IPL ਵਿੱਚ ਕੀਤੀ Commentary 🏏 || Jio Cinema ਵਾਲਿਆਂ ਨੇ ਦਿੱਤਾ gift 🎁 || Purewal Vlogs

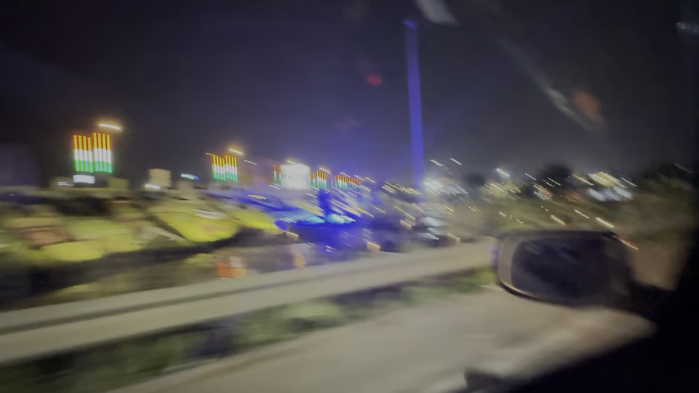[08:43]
ਲਓ ਜੀ ਆਪਾਂ ਉਹ ਫਲਾਈਓਵਰ ਛੱਡ ਕੇ ਅਤੇ ਇਸ 'ਤੇ ਚੜ੍ਹ ਗਏ ਹਾਂ,
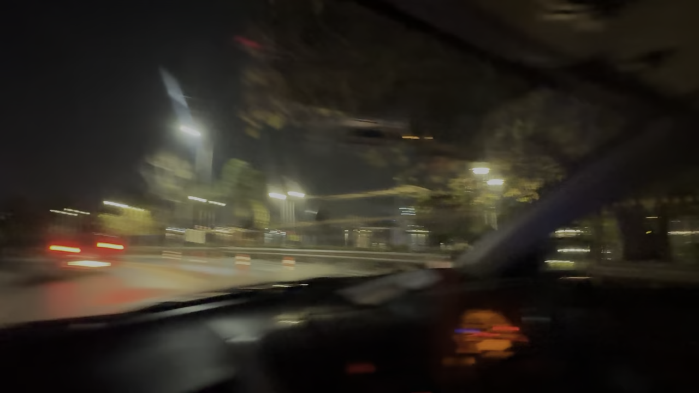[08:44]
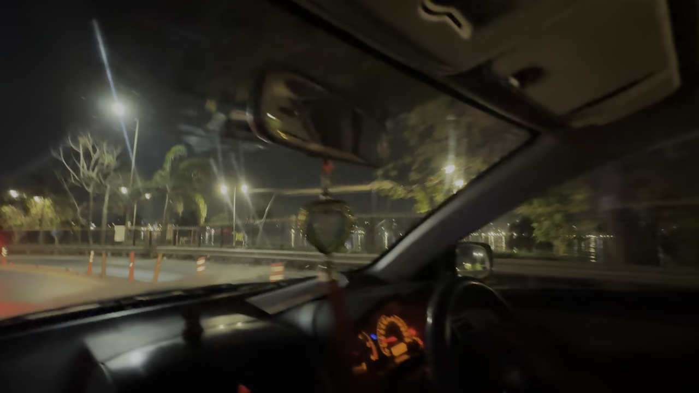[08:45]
ਇੱਧਰਲੇ ਬੰਨੇ ਸਮੁੰਦਰ ਆ ਆਪਣੇ ਦੂਏ ਬੰਨੇ,
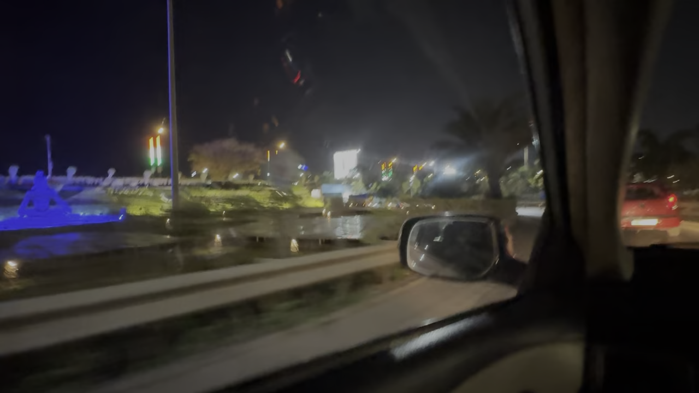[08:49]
ਆਪਾਂ ਜਦੋਂ ਸਵੇਰੇ ਲੰਘ ਕੇ ਆਏ ਹਾਂ ਇੱਧਰ ਦੀ ਹੋਏ ਸੀ ਉਬਰ ਉਬਰ ਦੇ ਵਿੱਚ ਦੀ, ਅਤੇ ਬਾਈ ਬੜਾ ਸੋਹਣਾ ਬਣਾਇਆ ਹੋਇਆ।